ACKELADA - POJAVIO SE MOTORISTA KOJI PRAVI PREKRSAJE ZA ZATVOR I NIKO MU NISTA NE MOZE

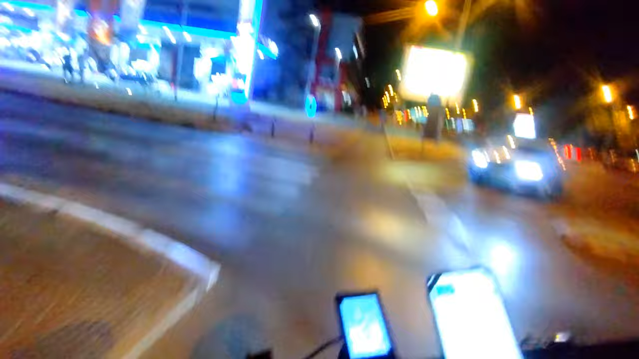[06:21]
Hvala, brate. Ali gusto na limanu, nema mesta se prođe između auta.